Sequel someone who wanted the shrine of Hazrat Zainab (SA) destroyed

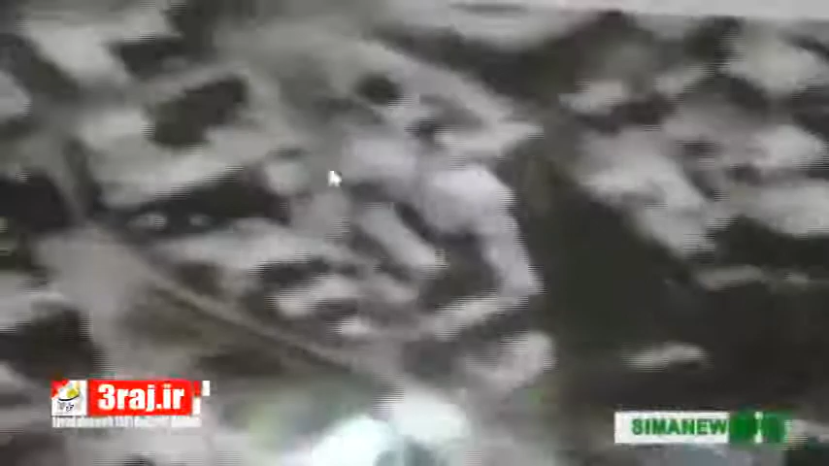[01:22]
زهران علوش به خیال خود در سری‌ترین مقر خود جلسه گذاشته، اما غافل از اینکه فرماندهان قرارگاه نصر با اشراف اطلاعاتی تمام تحرکاتش را رصد می‌کنند.